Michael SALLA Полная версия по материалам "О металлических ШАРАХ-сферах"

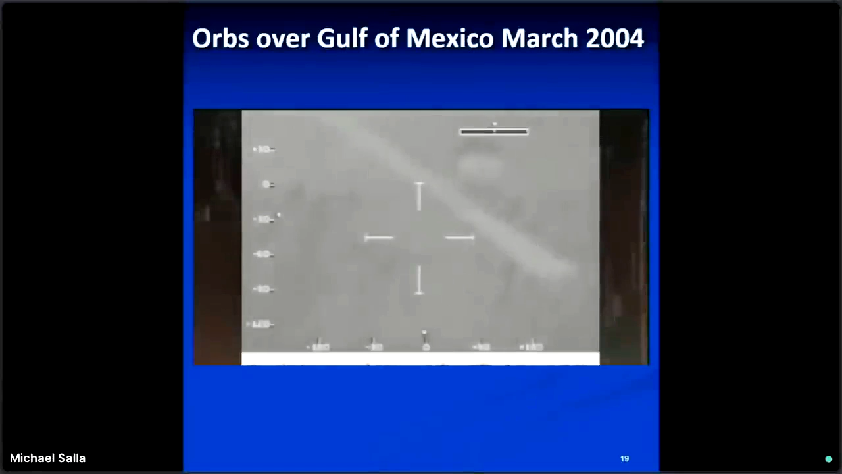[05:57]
но это было зафиксировано инфракрасной камерой самолета наблюдения.
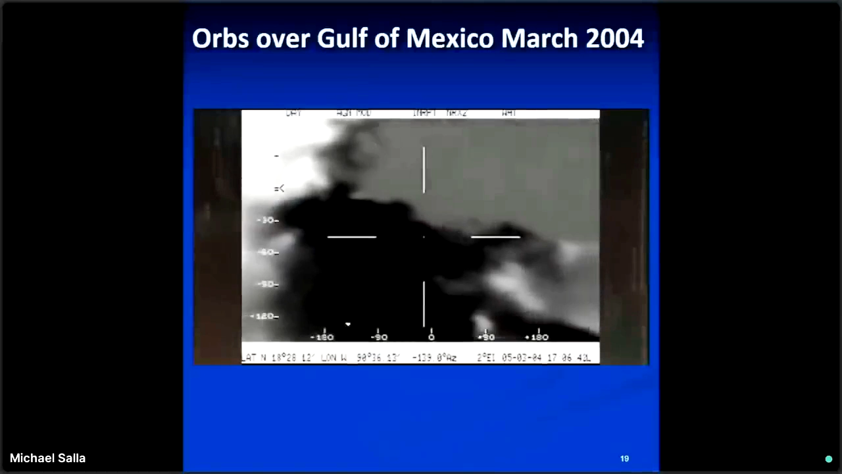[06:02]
Я думаю, что они искали что-то вроде контрабандистов наркотиков. И вот оно перед вами, скопление шаров, летящих над Мексиканским заливом.
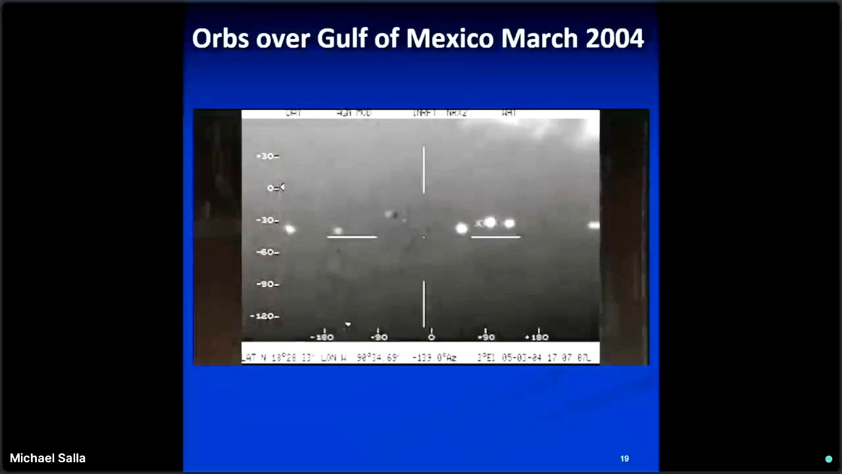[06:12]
И это было, например, на такой же высоте.
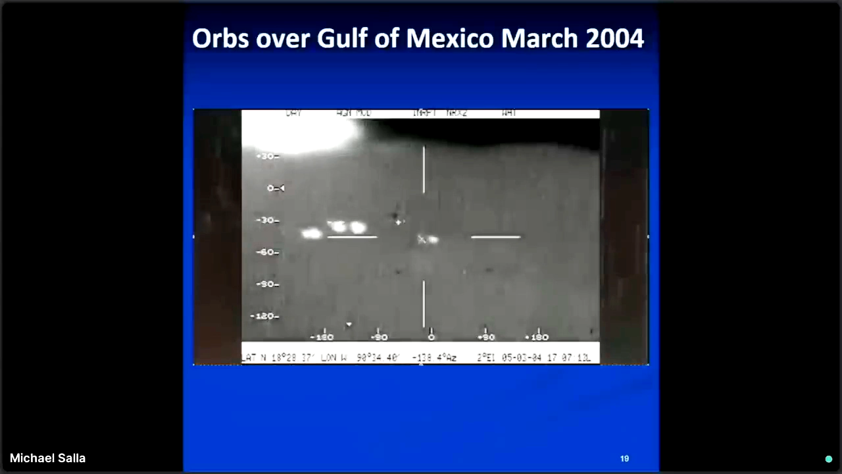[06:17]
И мексиканские пилоты были очень обеспокоены, потому что шары приблизились к ним очень-очень близко.